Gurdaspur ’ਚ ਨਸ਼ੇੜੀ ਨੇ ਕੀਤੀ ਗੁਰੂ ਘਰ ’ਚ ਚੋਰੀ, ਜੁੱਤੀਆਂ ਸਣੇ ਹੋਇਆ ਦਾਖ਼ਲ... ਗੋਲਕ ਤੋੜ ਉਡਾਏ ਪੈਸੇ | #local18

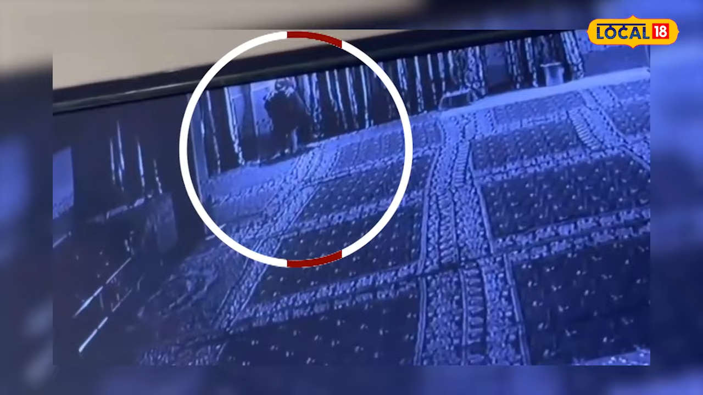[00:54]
एक शक्स किया जा रहे है कि अंदर दाकन होंदा है गुलक तोड़के सारा चुड़ावा अपने नाल
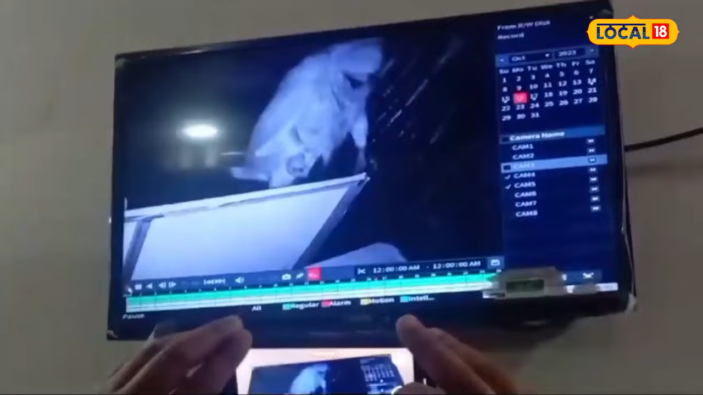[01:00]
लाए जानता है हाला कि किया जा रहे है कि जदो चोरी दी वारदा उस दे वलो कीती गई ता
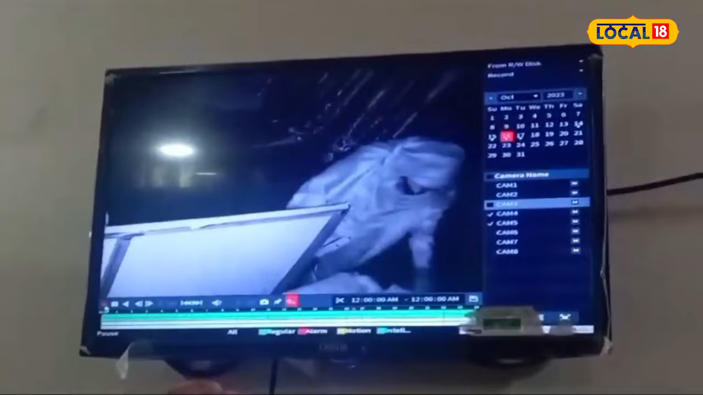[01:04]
उस दे पैर सारी ही सिशी टीवी दी विच कैद होई है तस्वीरां दी जा सकता है